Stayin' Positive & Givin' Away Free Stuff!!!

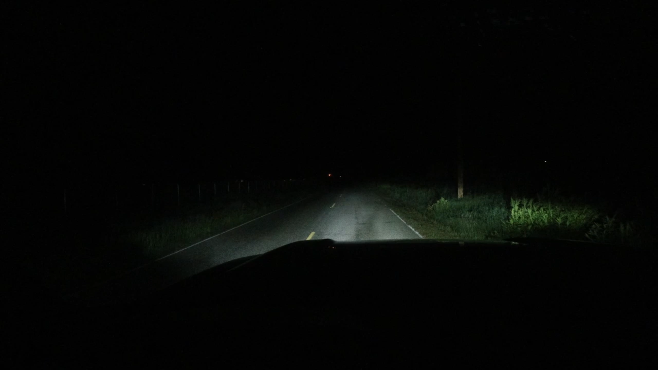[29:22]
Whoa. And here's bright. Ah! I don't know how well you can see that in the camera, but it's a big difference. They work very well. What do you think? I think they're awesome. Thanks, Oxbeam.